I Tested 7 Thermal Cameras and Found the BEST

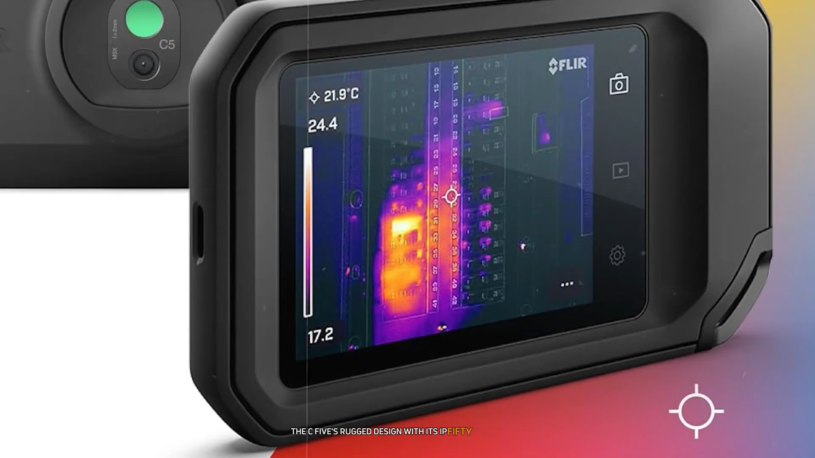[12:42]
On screen: spot 21.9°C
rating and ability to withstand drops from 6.6 feet gave me confidence to use it in various work environments without fear of damage
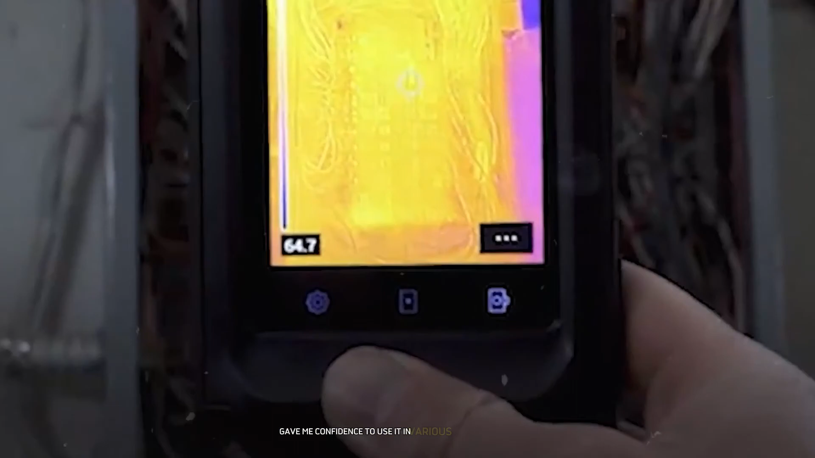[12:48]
and with its for our battery life i never had to worry about running out of power during extended inspection sessions and there you have it folks our comprehensive countdown of the top seven thermal cameras on the market whether you're a professional looking for a high-end device